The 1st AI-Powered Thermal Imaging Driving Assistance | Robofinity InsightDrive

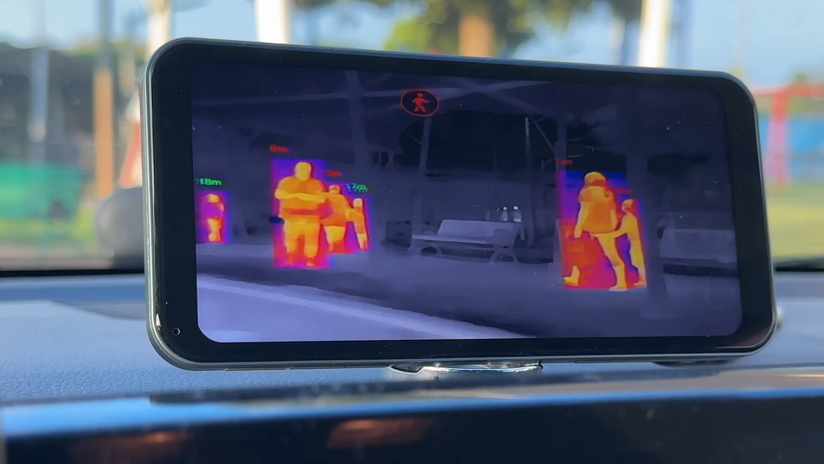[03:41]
Now, people, as you already know, have their own color schemes, so you have a clear distinction between what is an object,
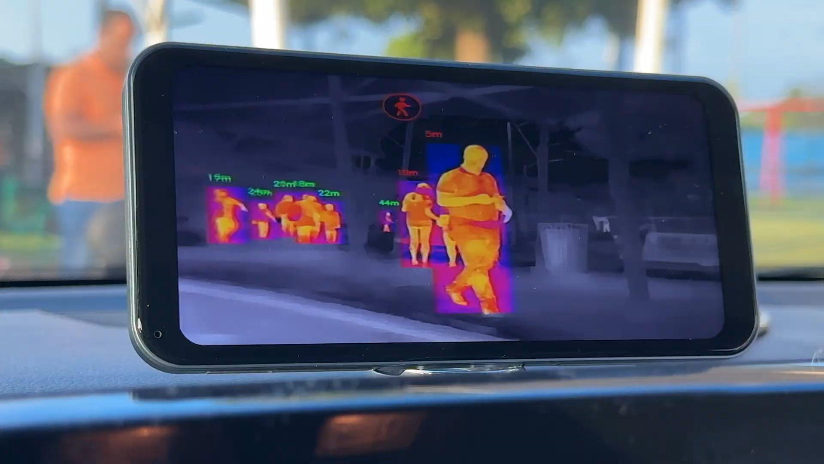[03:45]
like a car, what is a person or an animal, and what is a building or a stop sign. And as a bonus, it is always recording footage with the included microSD card.